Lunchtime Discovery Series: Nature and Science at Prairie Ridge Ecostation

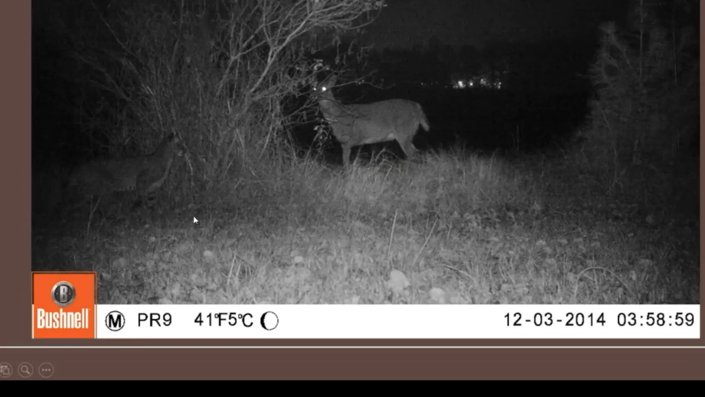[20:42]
And then right over here, there is a bobcat. And keeping in mind, where are we? We're in West Raleigh. So it's really cool to know that there was a bobcat there. Our property is also really close to Shank Forest and Umstead. So hopefully they were using it as the bigger corridor for wildlife. I don't think that bobcat's been seen on the property since then. But that's pretty exciting.